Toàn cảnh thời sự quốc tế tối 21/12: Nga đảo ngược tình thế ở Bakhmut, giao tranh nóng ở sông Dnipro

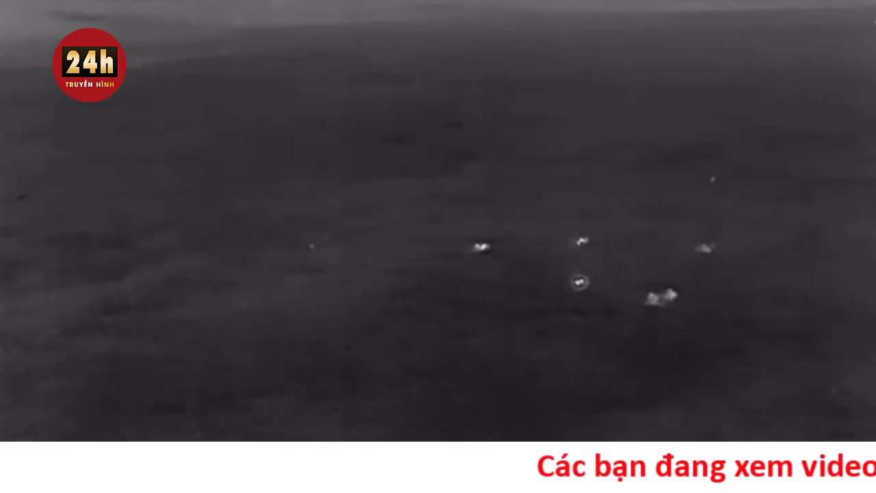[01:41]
đã phát hiện ra các cứ điểm kiểm soát khí tài,
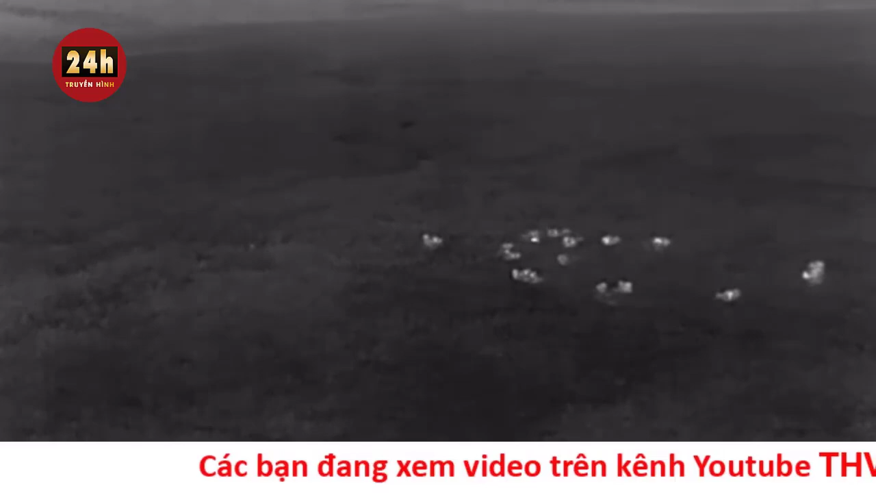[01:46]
hỏa lực chính của đối phương Sau đó phá binh của đơn vị đã chấn áp hỏa lực chính của lực lượng vũ trọng Khuê Na Làm gián đoạn hệ thống điều khiển của họ Các mục tiêu mới được xác định và đã bị tiêu diệt bởi phi đội máy bay không người lái FPV
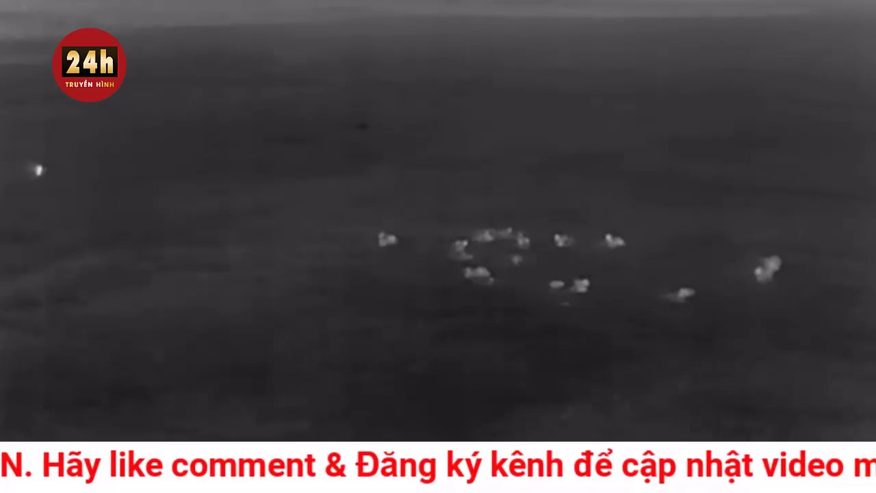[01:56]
Sau đó, lính dù từ nhiều hướng đã kiểm soát các vị trí của lực lượng vũ trọng Khuê Na Tiến hành dọn dẹp hoàn toàn thành trì,